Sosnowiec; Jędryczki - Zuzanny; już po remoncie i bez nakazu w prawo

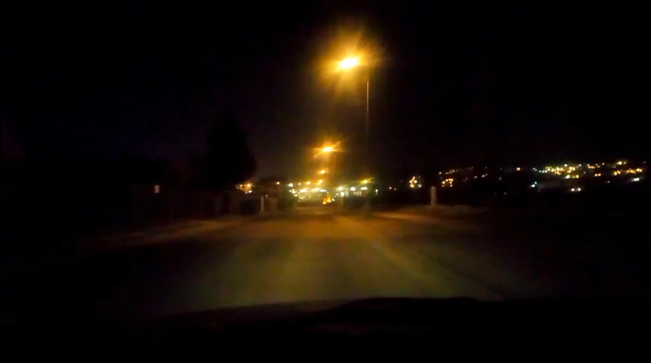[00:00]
Kilka dni temu prezentowałem skrzyżowanie Jędryczki i Zuzanny w Sosnowcu z nakazem jazdy w prawo, nakazem związanym z remontem kanalizacji tutaj po lewej stronie. Nie ma już tego nakazu, nie ma już remontu, nie ma zmiany organizacji ruchu, możemy z Jędryczki już normalnie skręcać w lewo w ulicę Zuzanny, tak jak właśnie teraz ja jadę.
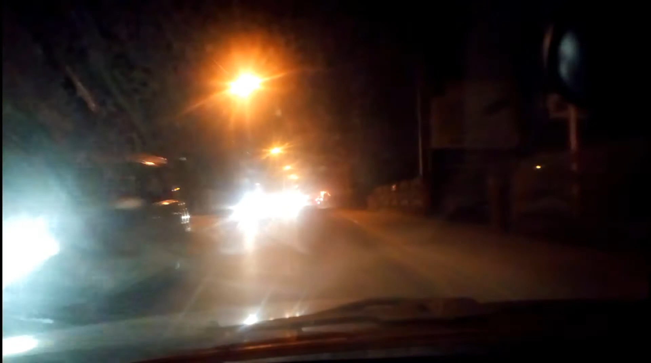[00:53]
Po robotach pozostało niestety delikatny wykop, zasypany tylko i wyłącznie kamieniem, tak więc jadąc ulicą Zuzanny uważajcie,